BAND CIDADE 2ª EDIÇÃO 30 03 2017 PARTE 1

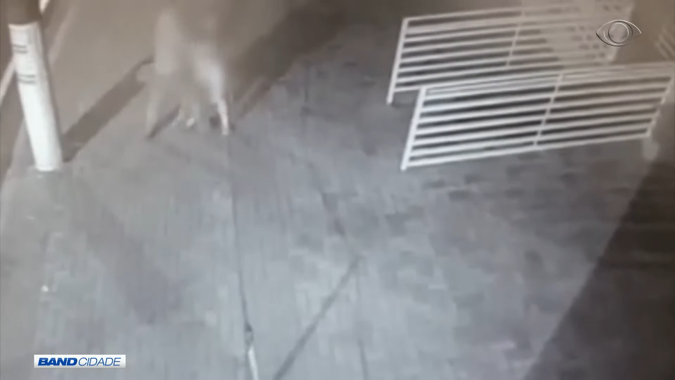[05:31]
Por volta da meia-noite desta terça-feira, na região central de Jacareí, o criminoso tentou roubar o celular desta adolescente que aparece nas imagens. Ao ver que ela não está com o aparelho, as agressões começam.